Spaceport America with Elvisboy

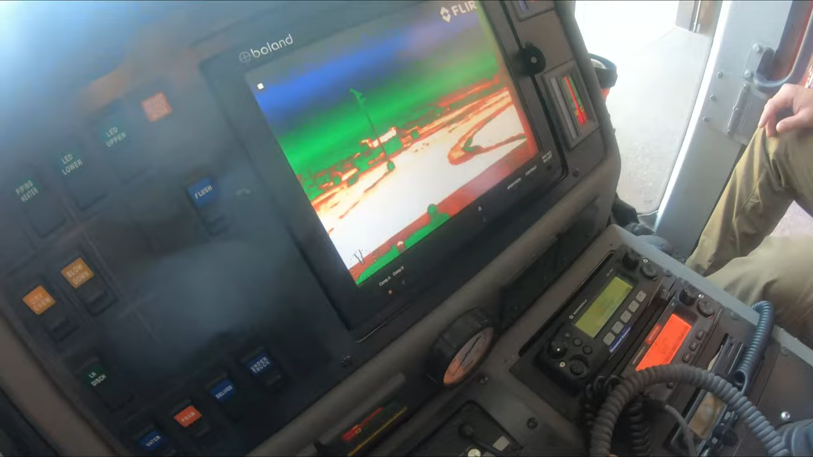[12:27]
You're able to change the different modes and colors depending on what we encounter. Be able to zoom in as well.
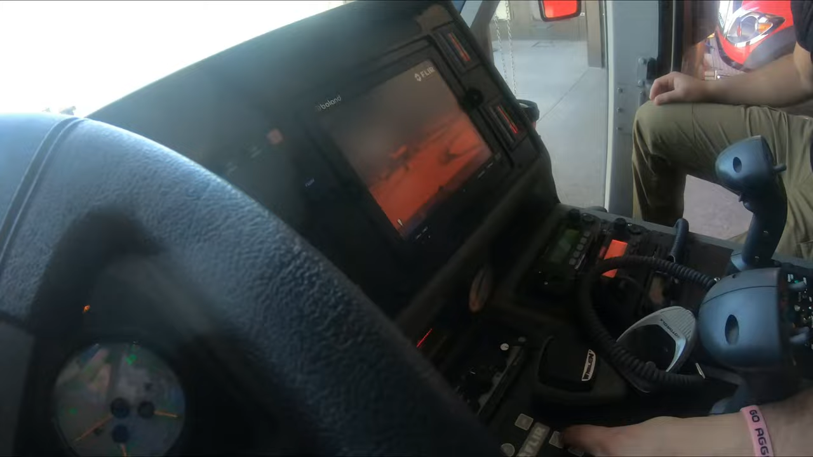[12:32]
Pretty crazy. Oh, that's awesome.
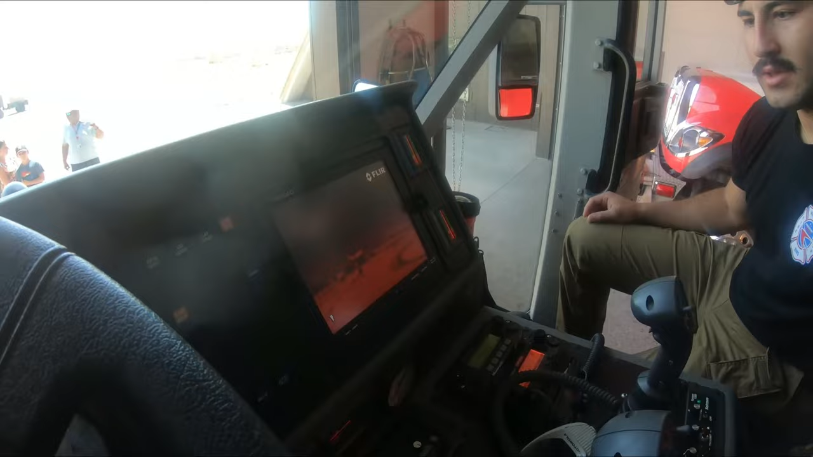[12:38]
Man, let's just say, like, we're all over the place and it's all hell's broken loose and we lose the sight of where we're at.
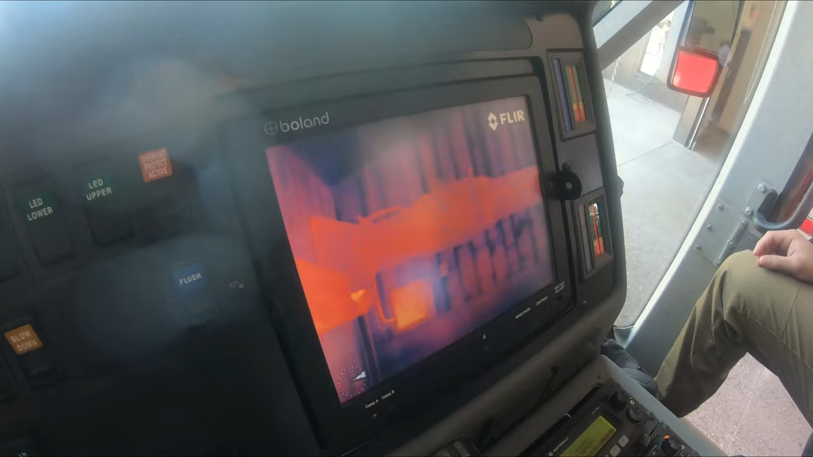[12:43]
Just press home and it directs us right directly in the middle.